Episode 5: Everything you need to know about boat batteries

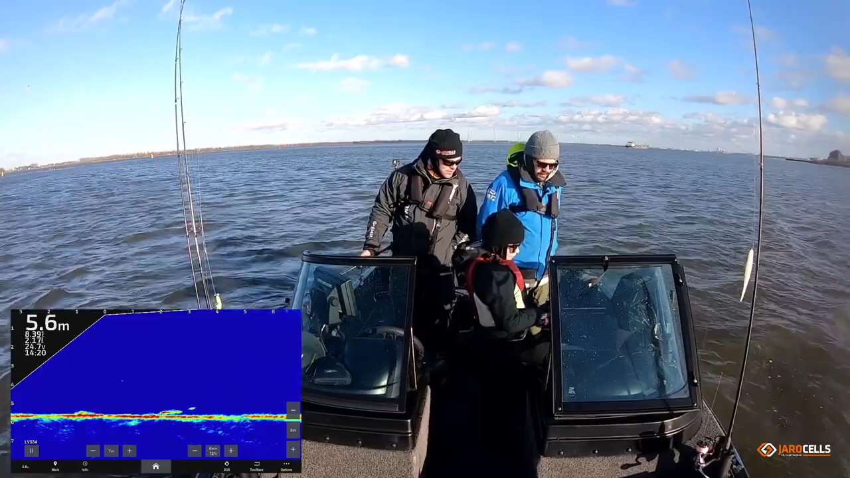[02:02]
On screen: depth 5.6 m
You can actually see his bait of Leo. And it's a bit above the bottom, and you see a big pike on the bottom. Yeah, you can see it clearly there. If you lift it up a bit, your bait, I must say, the pikes were very, very aggressive. Must be a crazy shot. Must be some spawning going on, I think, because this was not the biggest pike, so probably a male. And you caught a few in the same area, so... Same area, and all very aggressive.